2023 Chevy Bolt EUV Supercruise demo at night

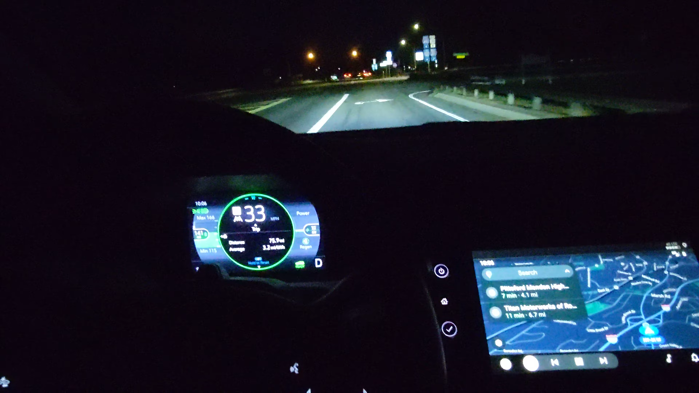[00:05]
I am getting on to a local expressway because Super Cruise only
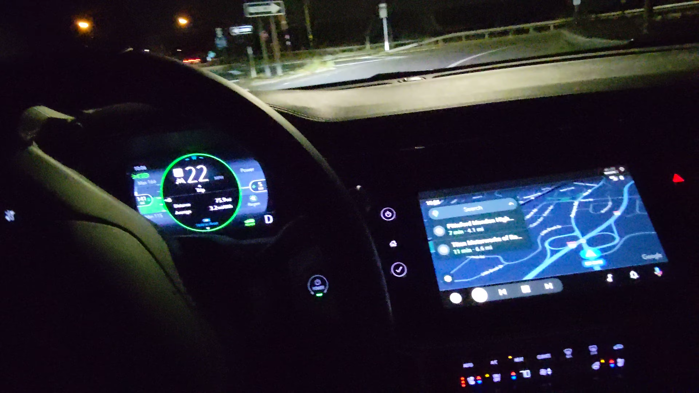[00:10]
does work on expressways and toll highways that have been mapped.
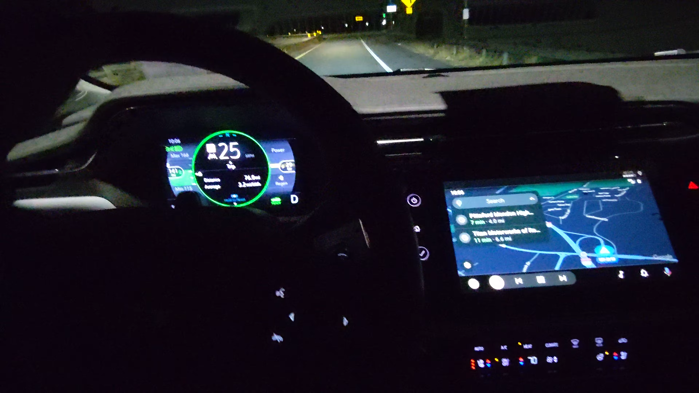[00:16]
It will not work otherwise and
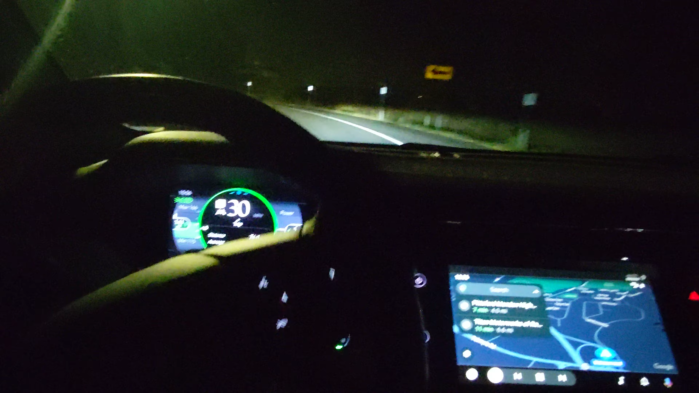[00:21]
it will disengage and ask you to take control when you are exiting the expressway or it's coming to an end and it will not engage until you are on one of the mapped roads already. So as I'm getting here on the expressway we'll get up to speed here and it does accelerate quite well still which I am very happy with. So the first piece is turning the cruise control on.
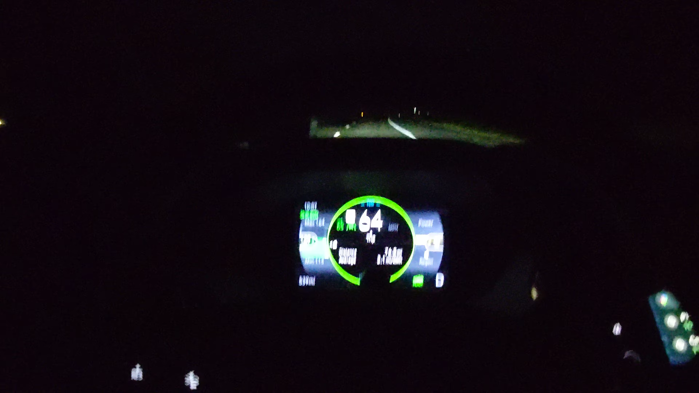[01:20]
But I do have to wait for that white steering wheel to be present. So as I press it we can see that Super Cruise has engaged. It is green and taken control.
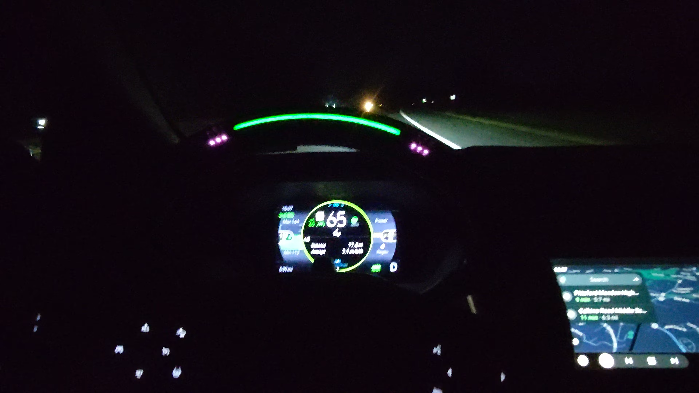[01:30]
At this point I am now hands-free. I am not touching the wheel and the car is driving down the road.
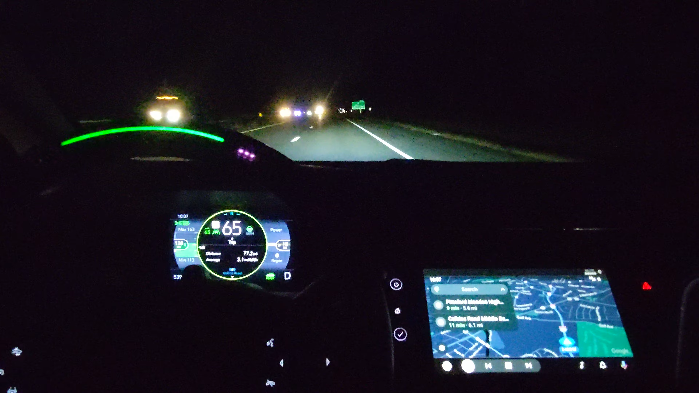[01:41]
It does not change lanes like some other hands-free driving but it will maintain the speed in the lane.